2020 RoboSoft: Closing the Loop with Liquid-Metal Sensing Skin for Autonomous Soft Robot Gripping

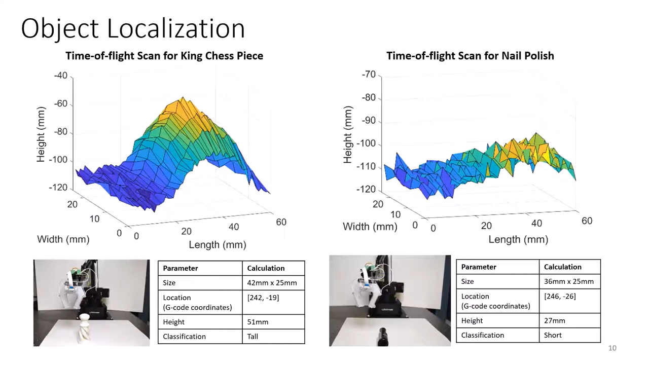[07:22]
The system output for each desired parameter is shown below the plot, which is size, location and g-coordinates for the robot arm, height, and height classification. The height of the object is classified as either short or tall, which is just from using a threshold value. For grasp detection, all three sensor modalities are used.